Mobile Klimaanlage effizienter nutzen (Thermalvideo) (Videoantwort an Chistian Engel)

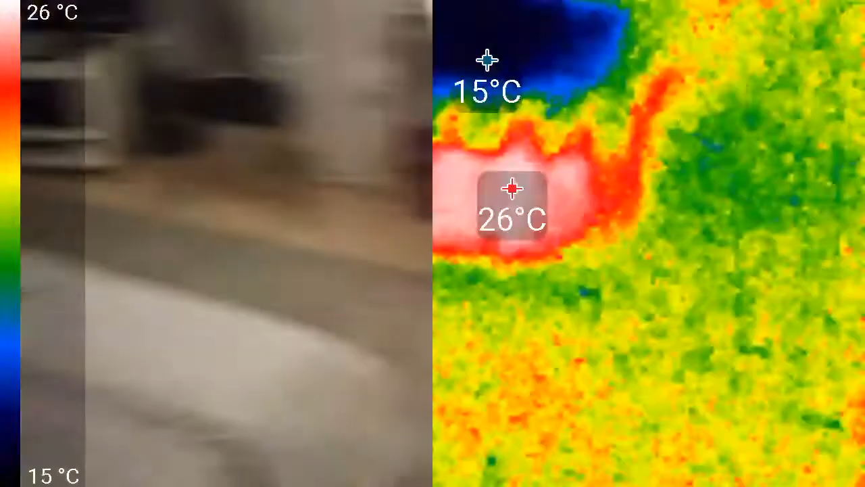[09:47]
On screen: scale top 26°C, scale bottom 15°C
das schlafzimmer kühlen
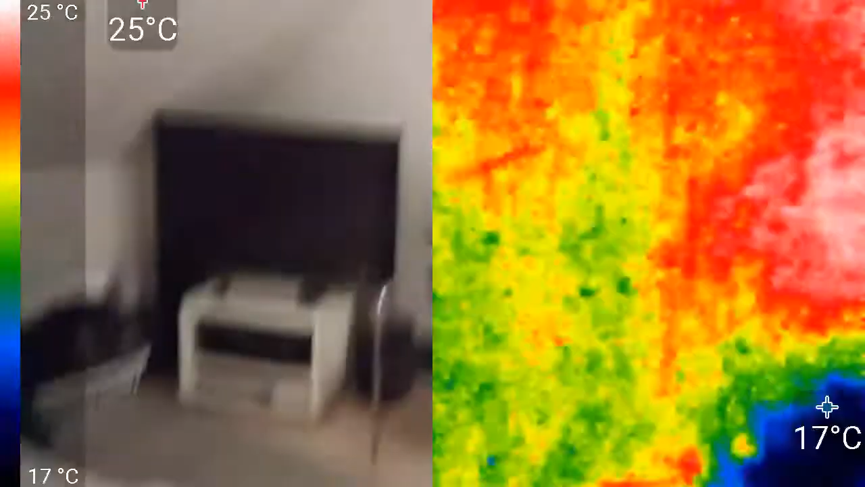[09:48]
On screen: scale top 25°C, scale bottom 17°C
in dem ich mich hier befinde ich gehe jetzt mal raus in den flur guck mal wie warm es dort ist
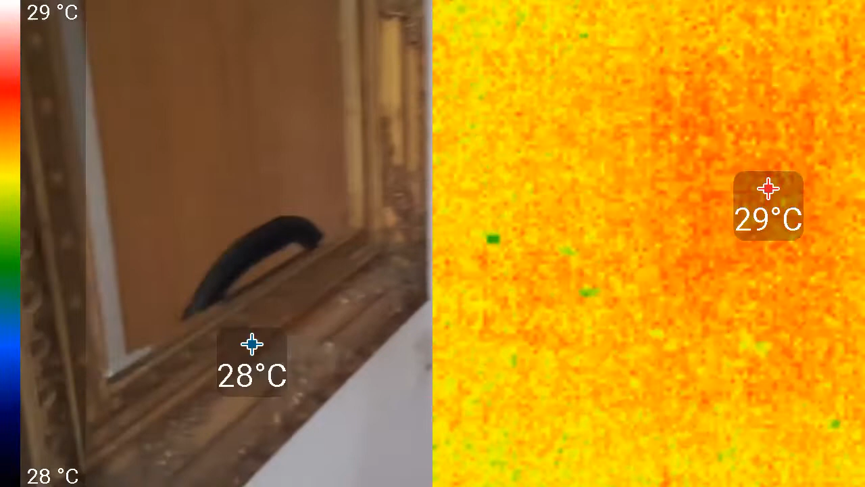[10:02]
On screen: scale top 29°C, scale bottom 28°C
ich mache jetzt einfach hier mal die die badezimmertür die hat 29 grad oder mal hier oben an der decke 31
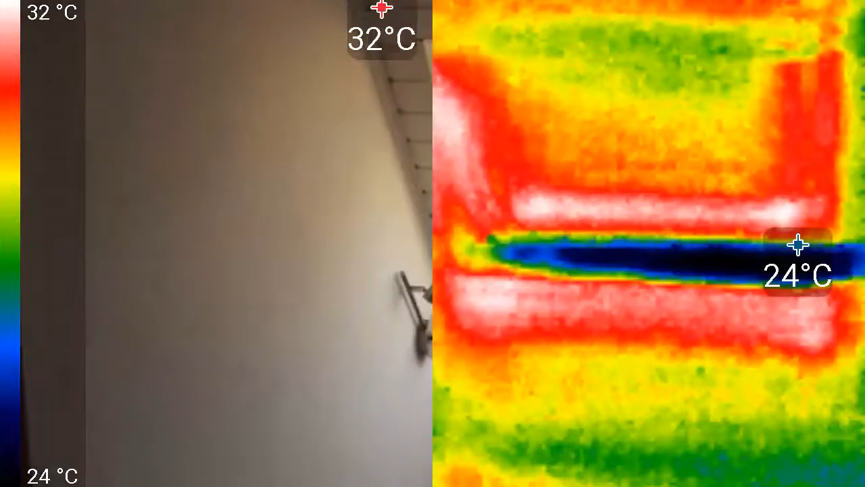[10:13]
On screen: max 32°C, scale top 32°C, scale bottom 24°C
fenster 33 grad das sind die dachziegeln die da
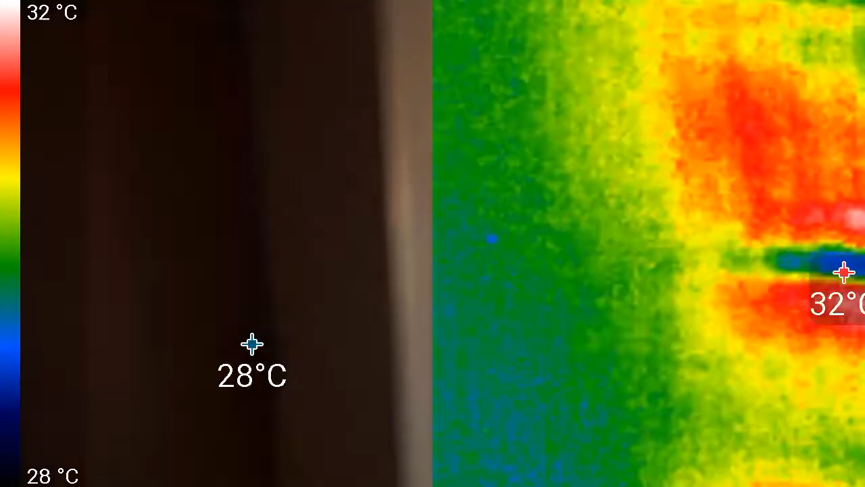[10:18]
On screen: scale top 32°C, scale bottom 28°C
die wärme produzieren und hier im zimmer hat die decke eine temperatur von 25 grad
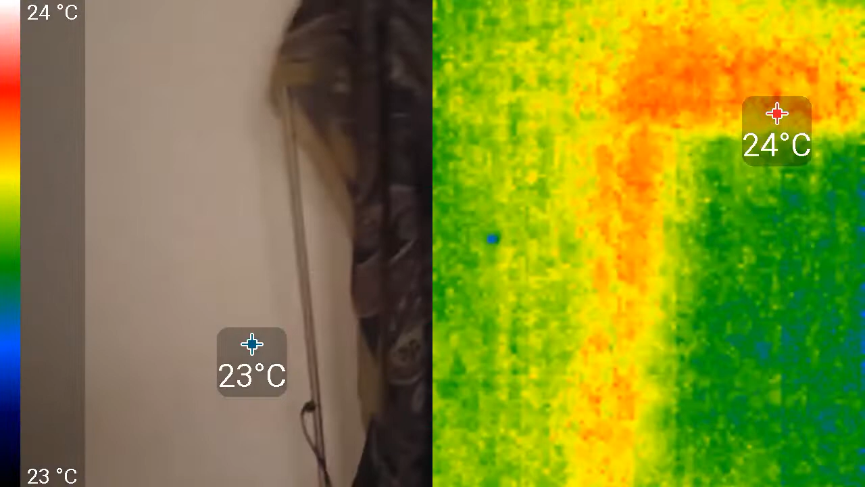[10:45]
On screen: scale top 24°C, scale bottom 23°C
funktioniert guck hier selbst die wand 21 grad das bett
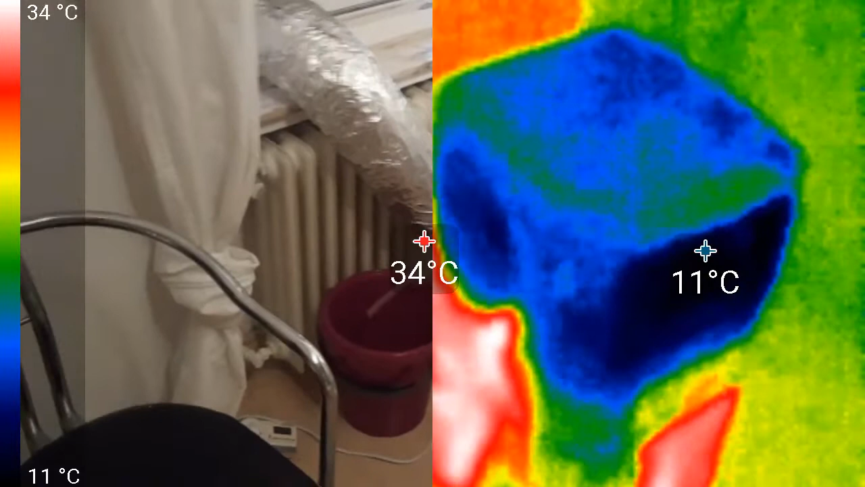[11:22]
On screen: scale top 34°C, scale bottom 11°C
der kompressor schaltet dann ab gut ich hatte jetzt auf 17 grad eingestellt im moment das heißt natürlich läuft da jetzt noch vollgas aber spätestens wenn es draußen kühler wird
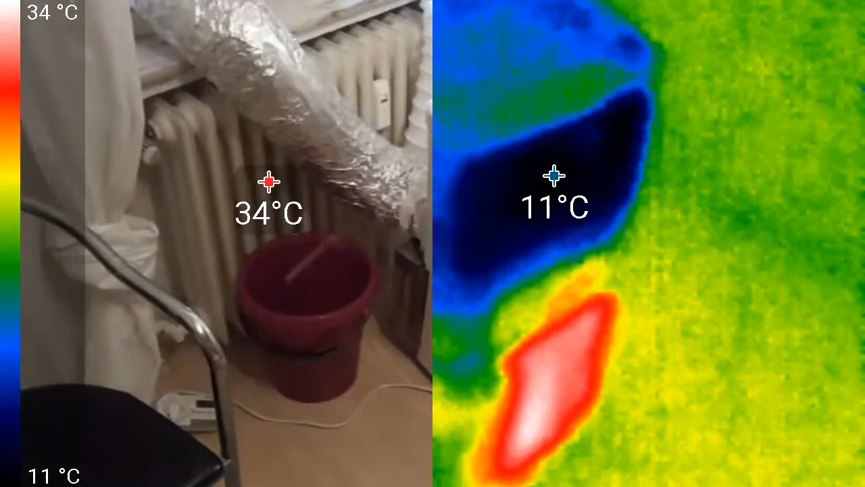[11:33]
On screen: scale top 34°C, scale bottom 11°C
ja kommen wir in den effizienz bereichen das gerät schaltet ab und ich schwöre
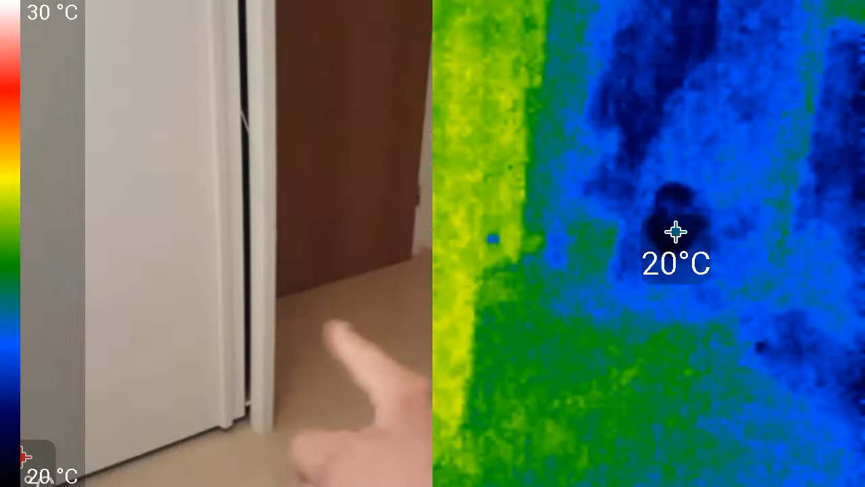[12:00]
On screen: spot 20°C, scale top 30°C
es hätte nicht so gut funktioniert
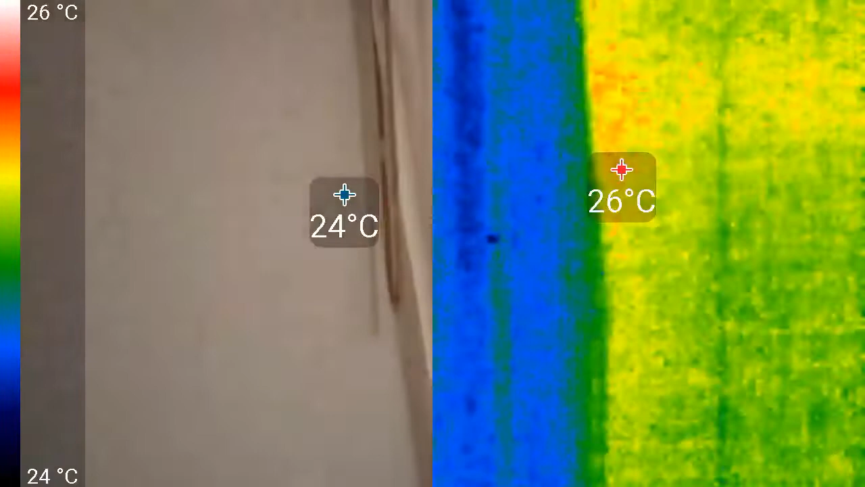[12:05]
On screen: scale top 26°C, scale bottom 24°C
sehen übrigens auch in der kamera dass der rollladen gar nicht so schlecht isoliert
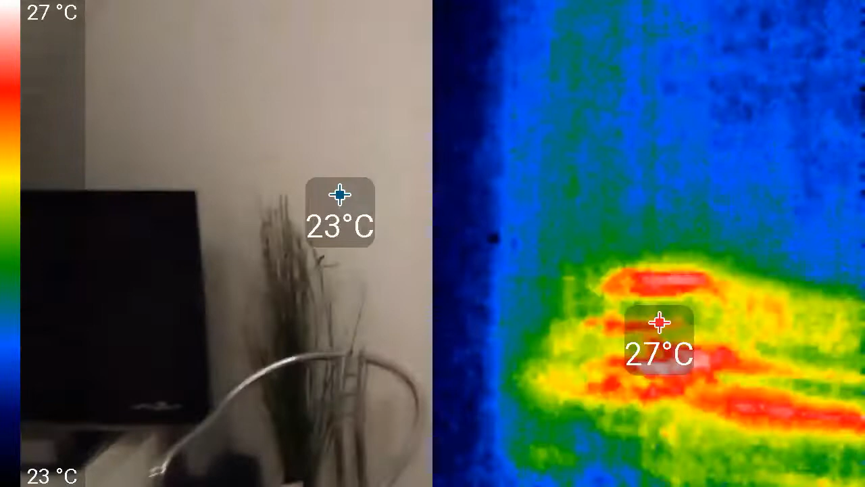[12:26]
On screen: scale top 27°C, scale bottom 23°C
gut kann man was tun ja mache ich sehe ich ein kann man drüber diskutieren aber der ist ja auch
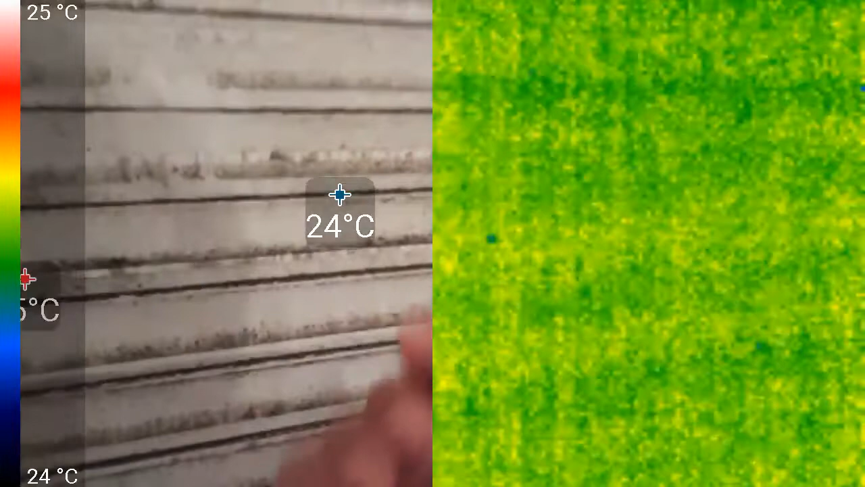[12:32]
On screen: scale top 25°C, scale bottom 24°C
doppelwandig und hohl das heißt da ist luft drin das heißt es isoliert auch ganz gut nicht perfekt
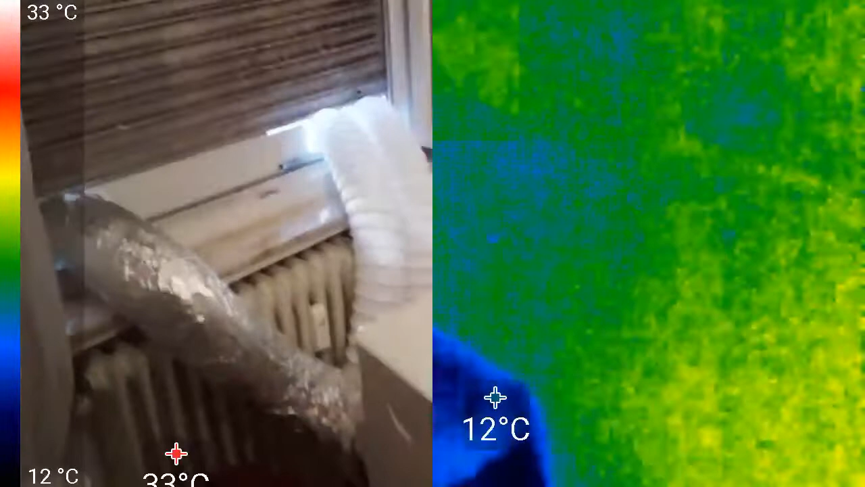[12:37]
On screen: scale top 33°C, scale bottom 12°C
funktioniert aber so lieber christian engel
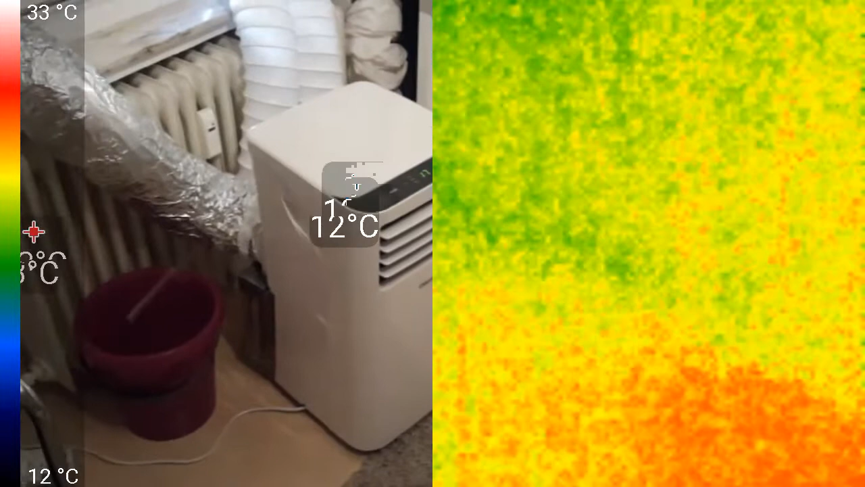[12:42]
On screen: scale top 33°C, scale bottom 12°C
und du pumpst die ganze zeit warme luft in deine wohnung rein
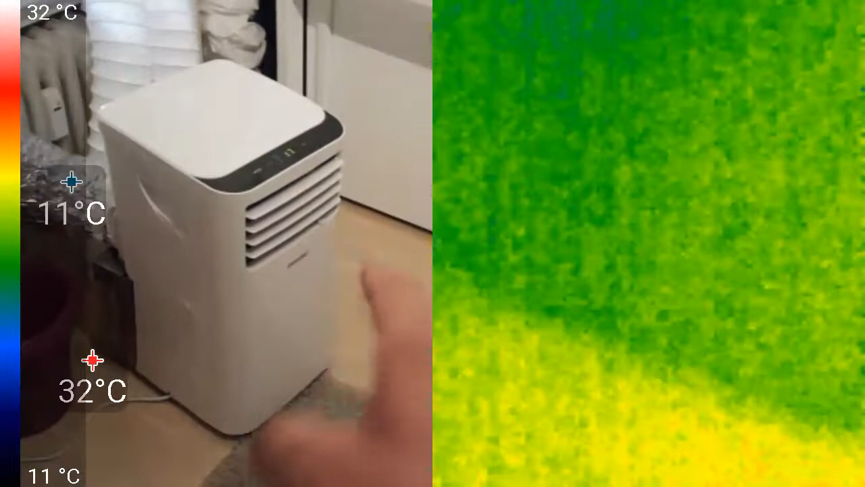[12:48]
On screen: scale top 32°C, scale bottom 11°C
und hier habe ich ein reines umluft system da im kreis hinten rein vorne raus kalte luft hinten rein vorne wieder raus und